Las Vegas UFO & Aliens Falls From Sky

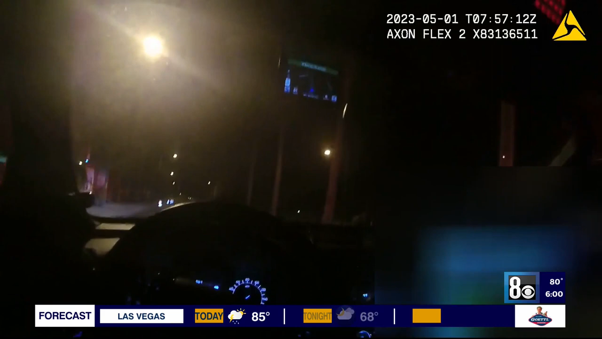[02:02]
Someone calls 9-1-1 reporting two large figures in their backyard. I'm so nervous right now. The 8 News Now investigators obtaining another officer's video as he's sent to the Northwest Valley home. I have butterflies, bro. I've only thought of shooting star. Then these people say there's aliens in their backyard.